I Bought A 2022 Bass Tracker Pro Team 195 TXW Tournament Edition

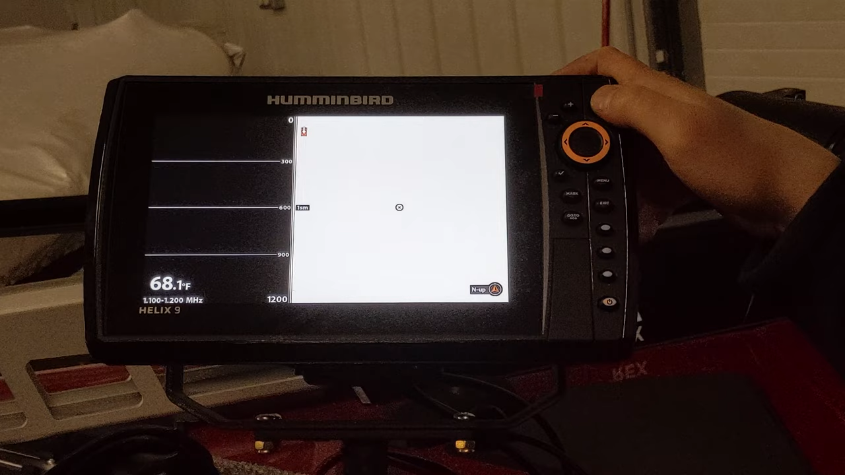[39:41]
On screen: water 68.1°F
You can save like, if there's certain screens that you like, you can save them to these little icons too.
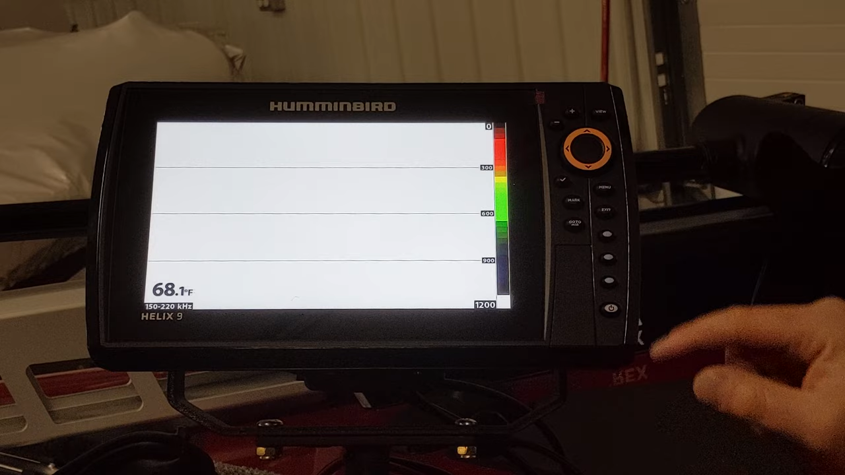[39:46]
On screen: water 68.1°F
So you can say, I want my side imaging and you could hit that button and it'll like right now it's programmed to this screen, but you can, you can change those if you want.
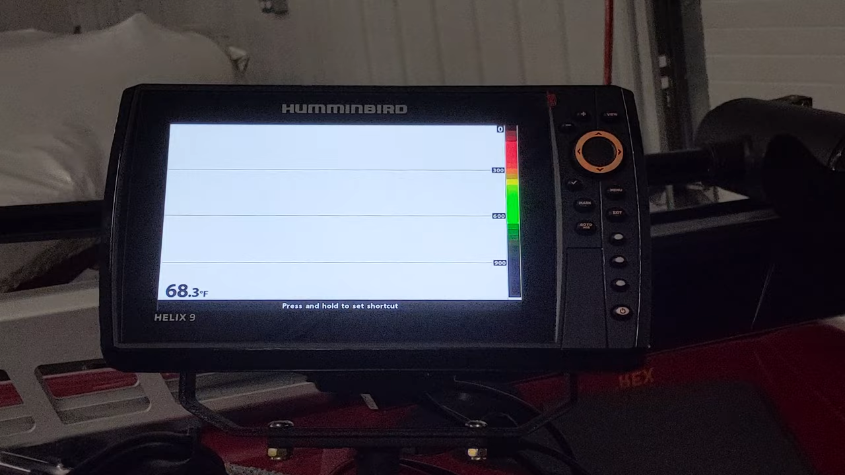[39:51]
Um, let's see what else we have.
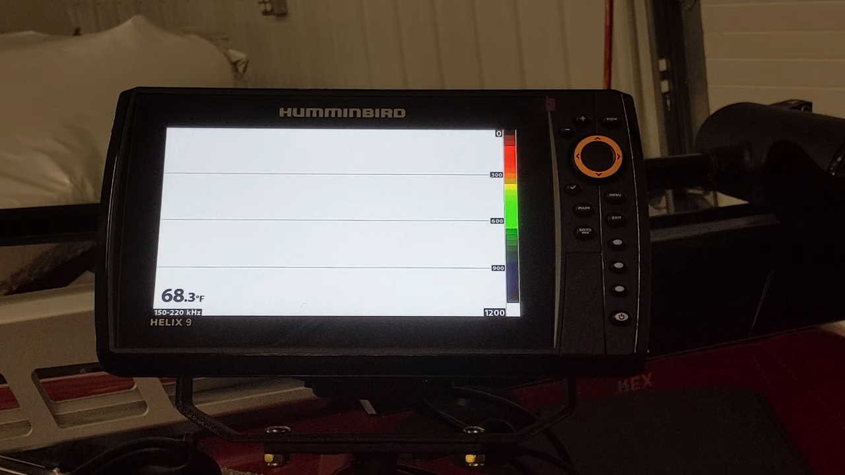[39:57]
On screen: water 68.3°F
Um, a big thing is going to just be, once again, using it,
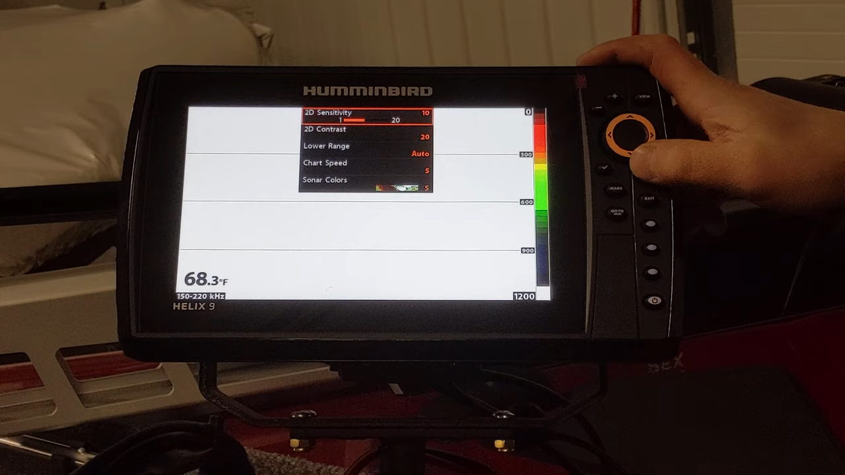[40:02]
On screen: water 68.3°F
I'd say the number one thing, um, so you've got like your sensitivity, you can change sonar colors.
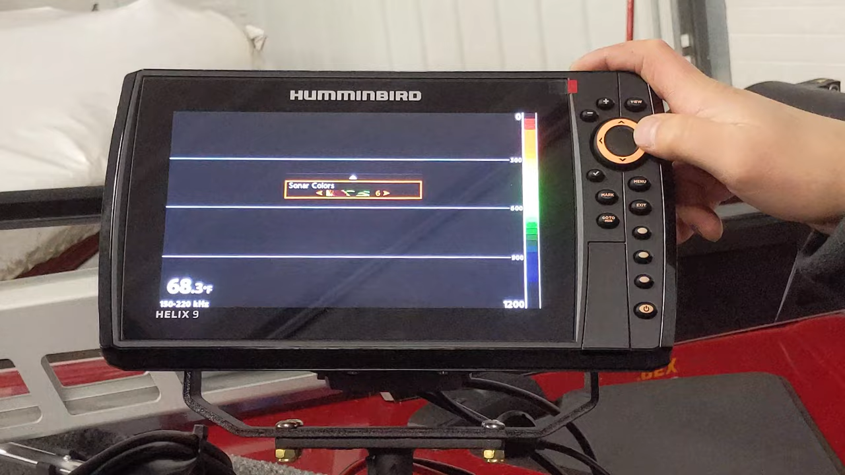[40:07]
Some people like the different options there, like a dark background instead of a light background.
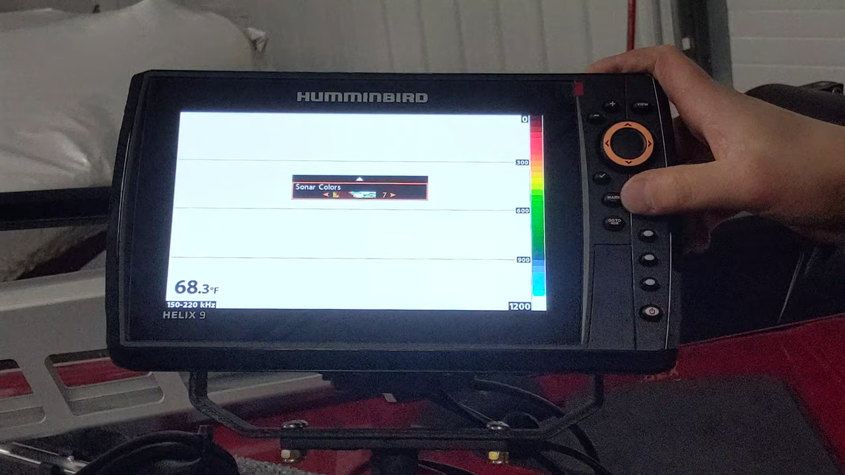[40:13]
On screen: water 68.3°F
Well, I'd say most people on the sonar use the white background, but if you like the black better, you can change it.
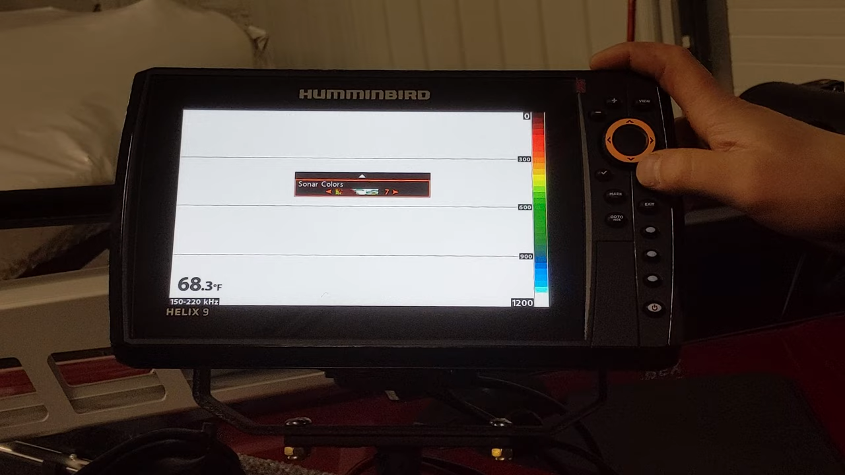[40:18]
On screen: water 68.3°F
Um,
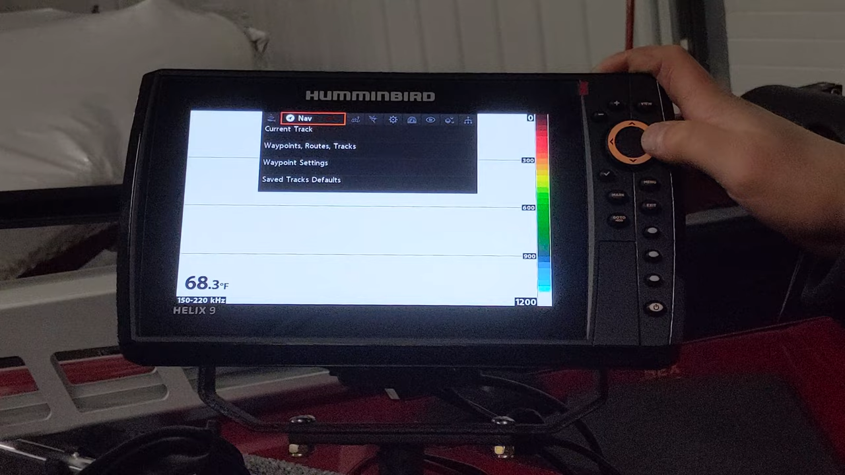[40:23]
On screen: water 68.3°F
I'm on the wrong screen.
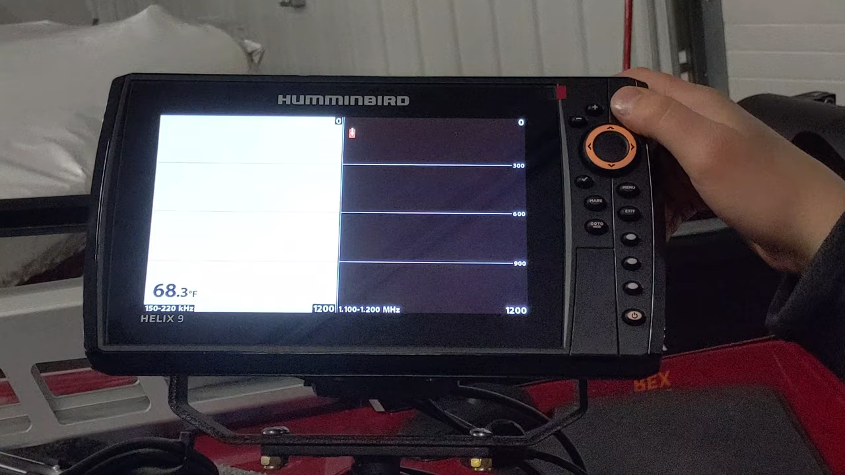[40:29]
On screen: water 68.3°F
So let's see, down image, I believe that you can change that.
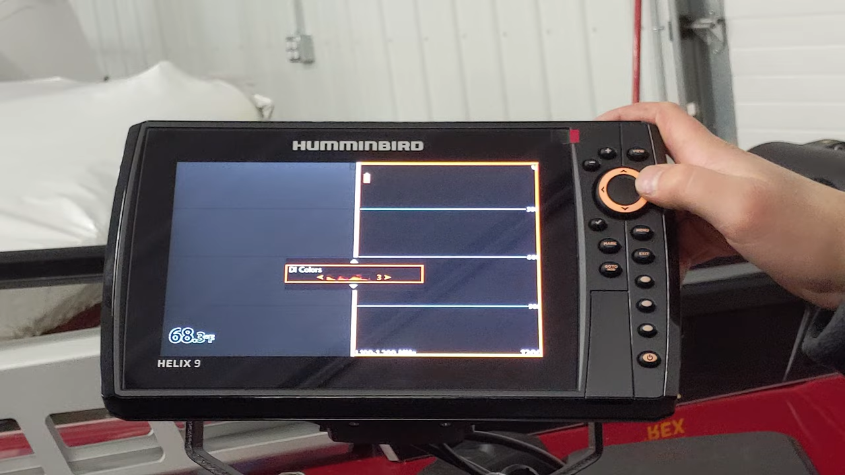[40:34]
Yeah, you can change like, I know some people change this one to do, you can kind of see it with that showing up because we're out in the water, but you can like change the color spectrum if you like different, different stuff.
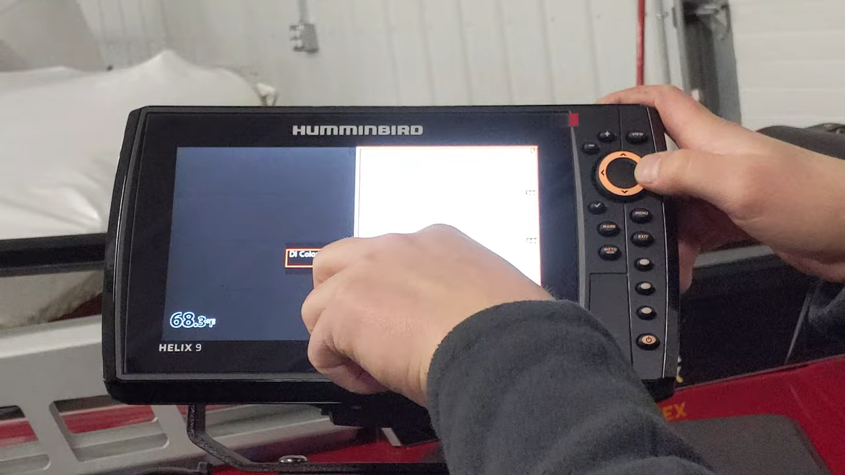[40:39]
On screen: water 68.3°F
I've always kind of left mine on default, but some people it's easier on their eyes.
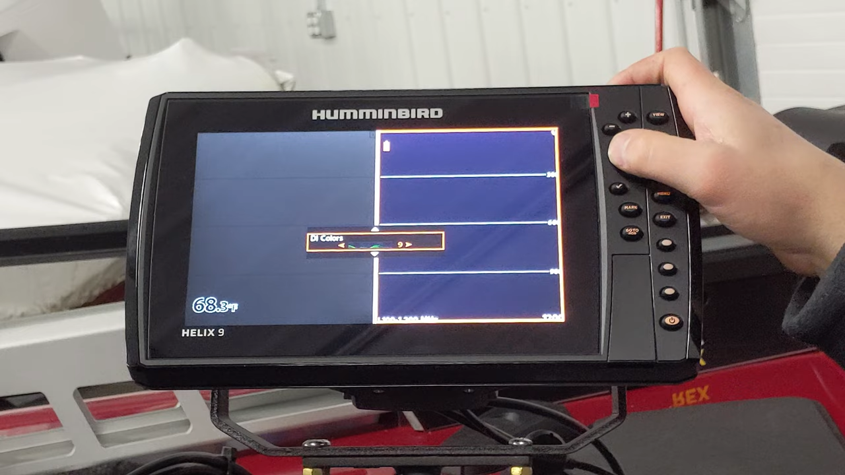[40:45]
It's easier for them to see.
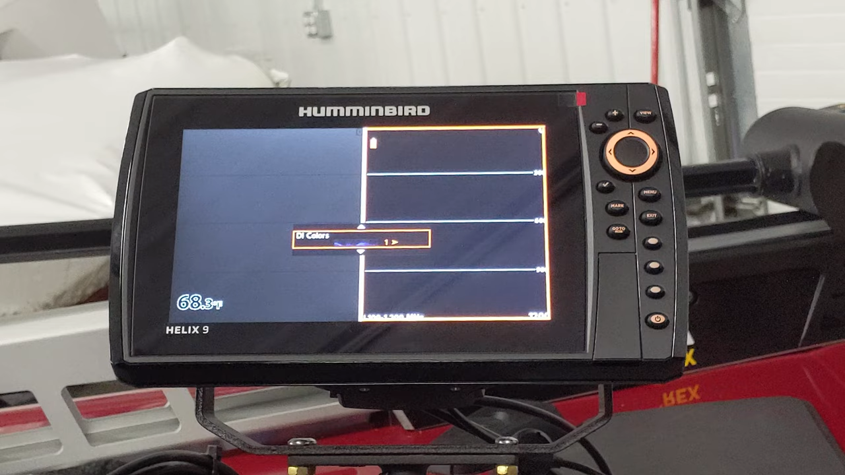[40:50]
So something to play around with once you get it on the water, be able to see the differences and you'll probably find one that you like best. So you got a lot of stuff to play with.
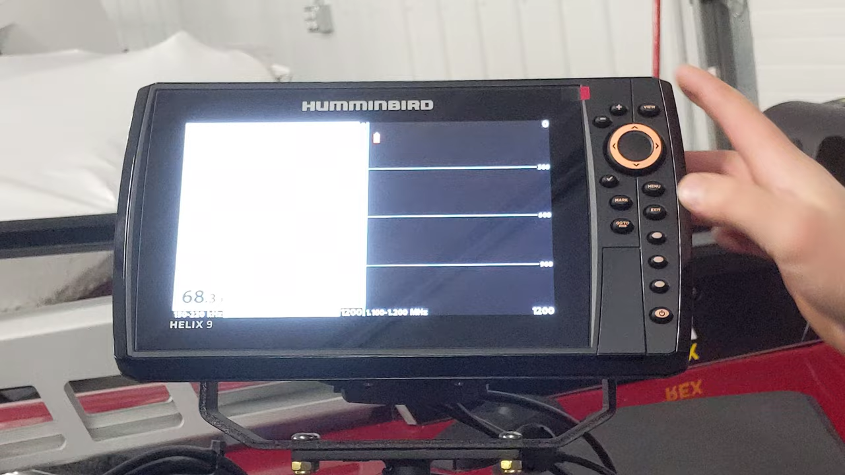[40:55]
I guess so. Lots of reading to do. Yeah.
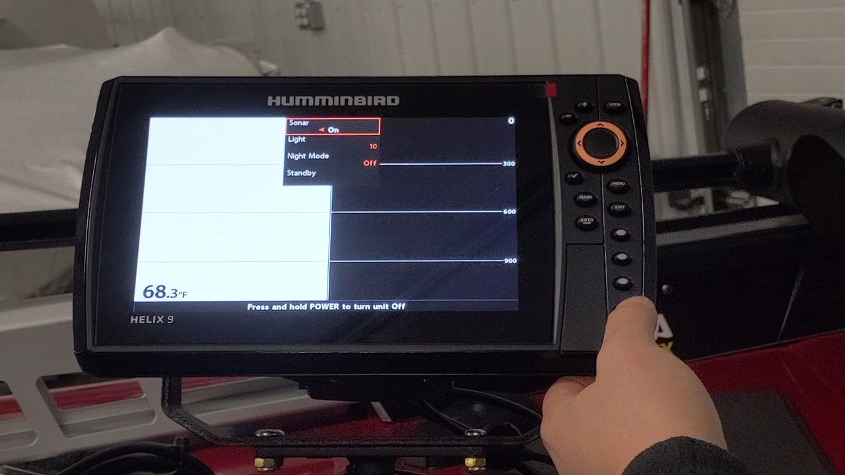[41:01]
On screen: water 68.3°F
The other one's essentially the same graph.